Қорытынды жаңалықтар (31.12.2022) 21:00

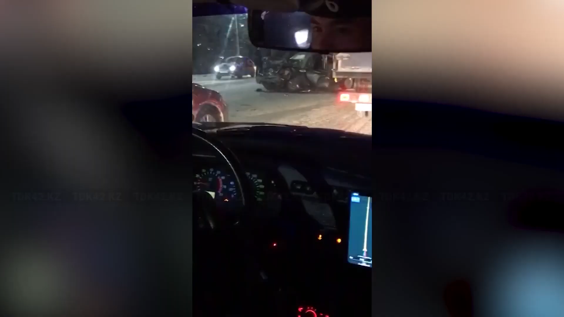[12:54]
30 жыл 90-ғуыны кешкісінің ғоралда 4 жиңілі автоколік соқтығысып, бір адам зардап шекті. Батс Қазатсан облысы полиция департаментінің баспыс өз қызметінен мәліметкендей,